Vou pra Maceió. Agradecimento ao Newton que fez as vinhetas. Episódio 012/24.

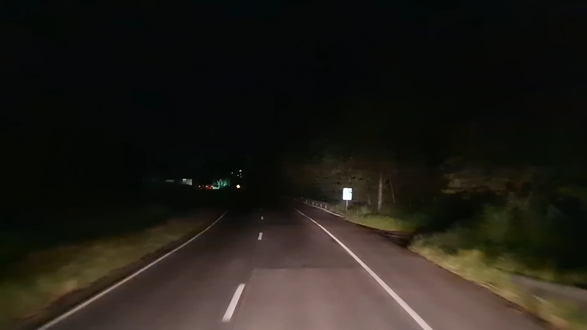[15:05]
Já são 19h44. Eu passei todo o trecho da região de Recife, região metropolitana, né, Recife ali. É óbvio, né, esse horário ia estar
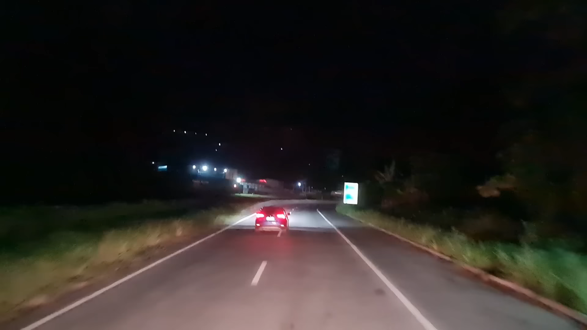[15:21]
muito trânsito. E eu tava com uma imagem bem esquisita. Vocês veem como o céu tá escuro? Agora aqui não tá aparecendo muito, porque a luz tá menos luz. Mas ali, como tinha um pouquinho mais de luz ali para trás, nos veículos contrários também, a impressão que dava era que tinha
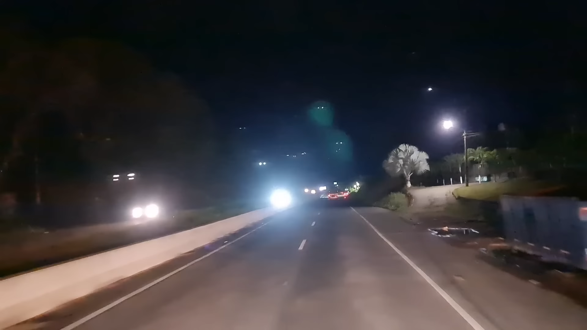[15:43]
uma mancha bem grande na tela, na lente, né, do celular. Eu tirei e limpei tudo e não era nada, era por causa do contraste mesmo, da luminosidade.
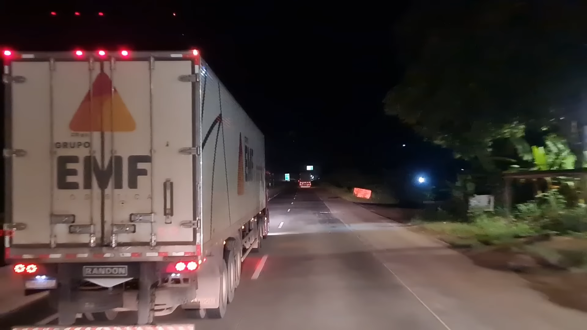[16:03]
Estou gravando aqui só para concluir. A gente está passando por acho que a gente passou aí para trás, aí era Cabo Santo Agostinho, outra localidade ali.